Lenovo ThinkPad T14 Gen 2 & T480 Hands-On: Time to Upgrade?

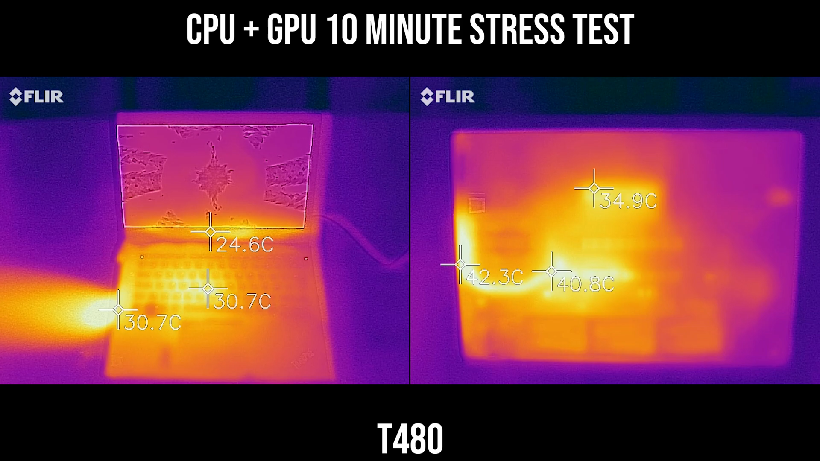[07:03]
The top of the T480 is a little bit more visibly warm on the left-hand side, as partially that's where the heat exhausts. On the base cover, you can also see a quite distinctive signature where the heatsink is and also where the motherboard is.
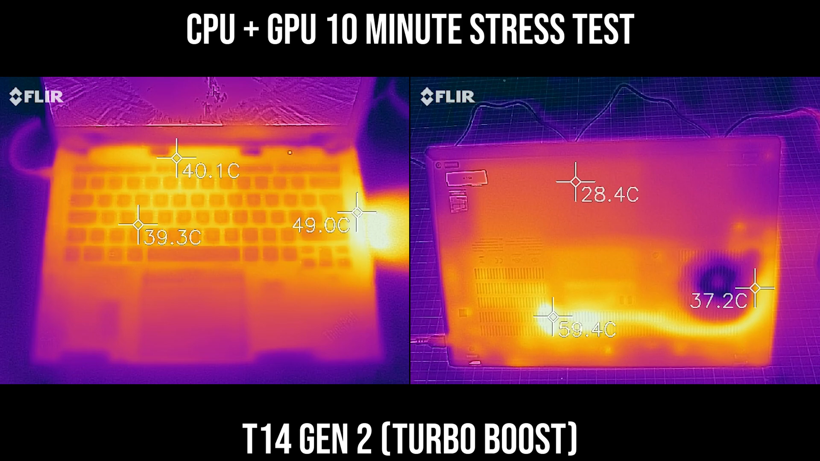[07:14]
Whereas the heat exhausts on the opposite side, on the T14 Gen2, as we can see here, it does get some more warm if you put your hand near it. And also on the base cover, it could get a little bit toasty when you're running CPU plus GPU, as we can see here.